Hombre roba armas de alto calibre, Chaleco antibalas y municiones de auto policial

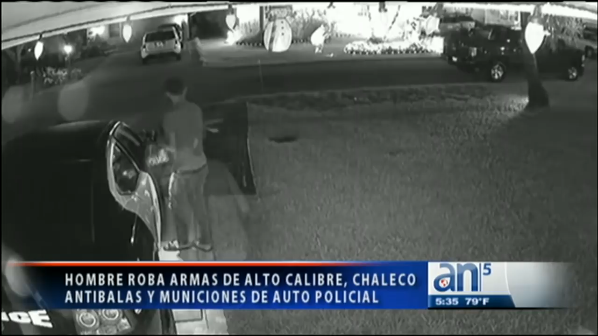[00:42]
pero no terminó ahí. El sospechoso regresó al auto policial y continuó registrando hasta que logró abrir el maletero, donde también se robó un arma de alto calibre,
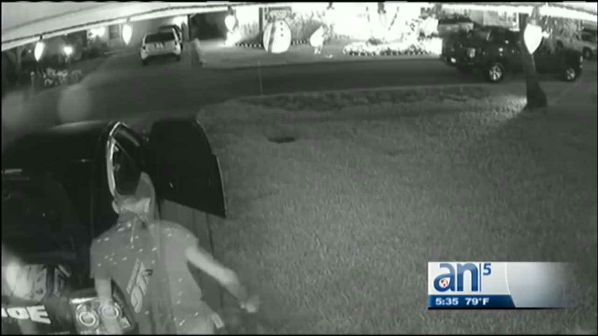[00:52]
un rifle AR-15 y municiones. Según la policía de Pembroke Pines, el hombre puede estar vinculado con otros robos de vehículos que ocurrieron esa misma noche.
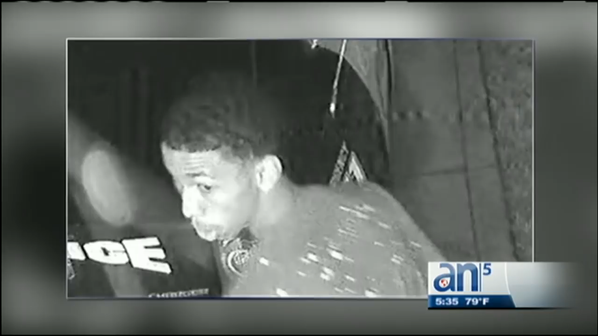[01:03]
Este sujeto fue muy atrevido porque robó un auto marcado de la policía.